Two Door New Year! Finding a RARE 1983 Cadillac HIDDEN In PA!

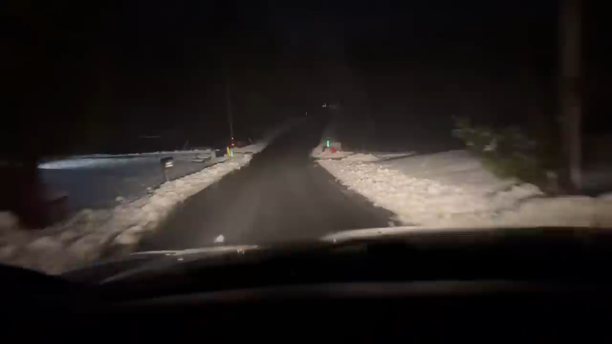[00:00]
We're looking for a red tractor with Christmas lights. Wish it wasn't snowing out right now. Is that a tractor? That's definitely a tractor. Oh yeah, that's cool. Holy shit. That's alright.